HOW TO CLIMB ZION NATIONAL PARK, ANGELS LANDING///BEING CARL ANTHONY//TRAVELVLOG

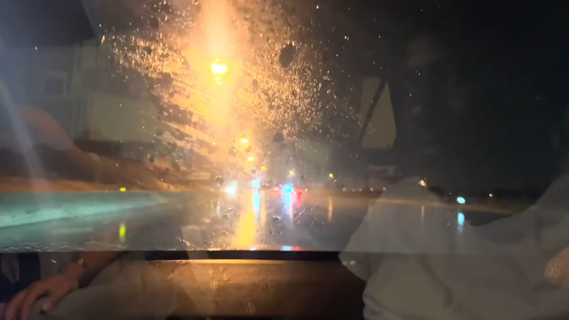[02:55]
out on the road Alright so this is us on our way from Salt Lake City to Zion National Park It did take us around 4-5 hours